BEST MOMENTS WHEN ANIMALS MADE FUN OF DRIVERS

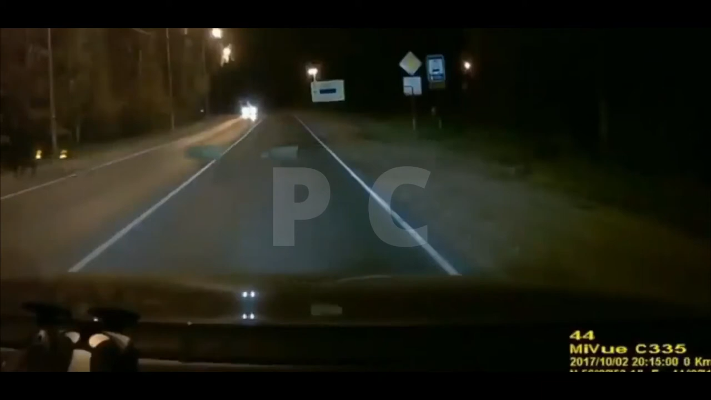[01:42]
Ой, слушай, откуда их? Еще мама! Один. Ой, подожди! Нифига себе, слушай, нифига, откуда их столько? Ё-моё! Обалдеть! Слушай, целый стадо, куда они бегут? Koala! Oh, you're kidding! Get out of the way!
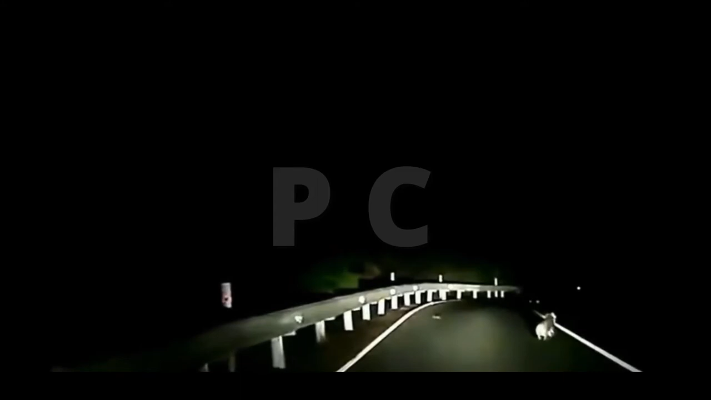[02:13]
Mate! Koala! You're kidding me! Oh my god! Koala! No! Buddy! Wait, out you go!